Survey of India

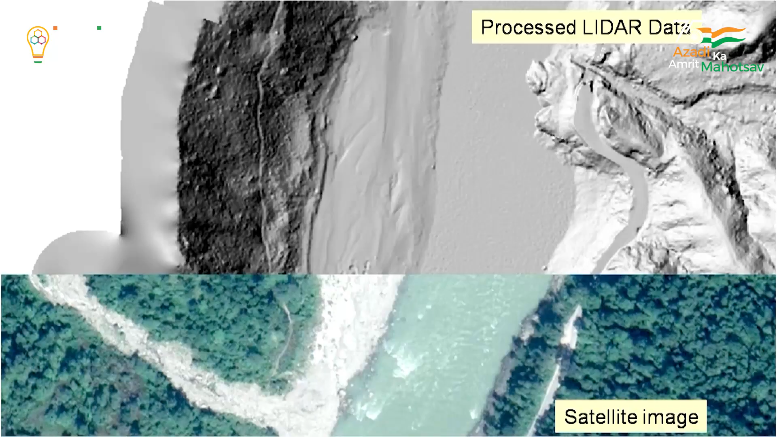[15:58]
1-1000 scale with 10 cm accuracy And
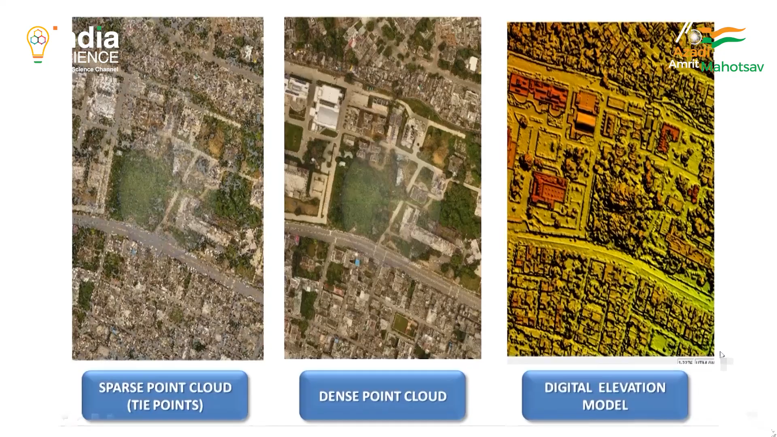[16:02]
ultra-high
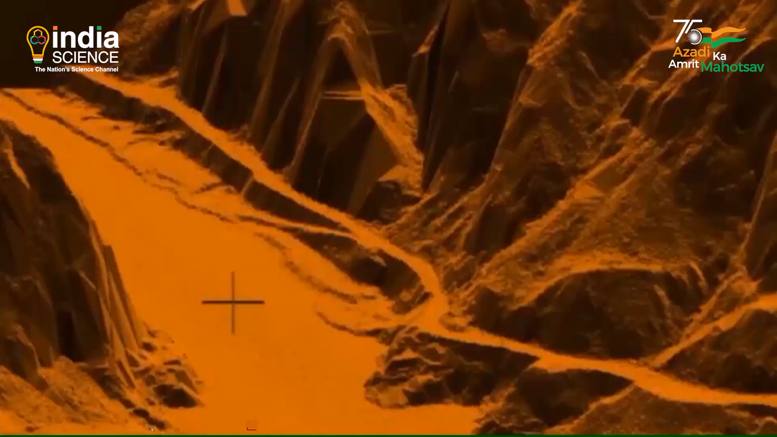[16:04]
resolution digital elevation model DEM
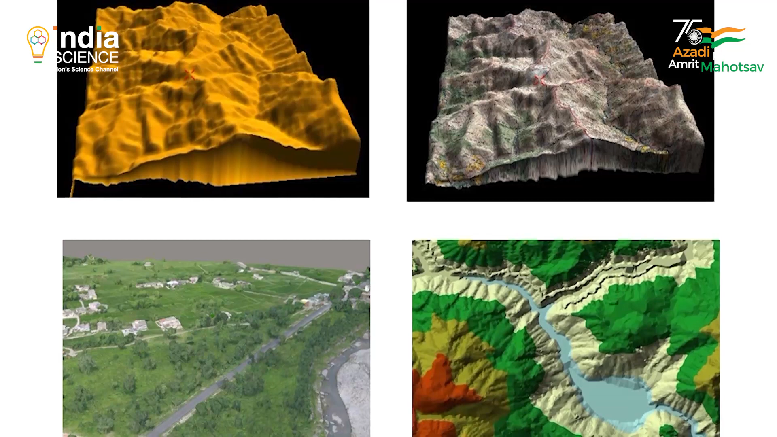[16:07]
with 20 cm accuracy will be created This will be done using unmanned aerial vehicles UAVs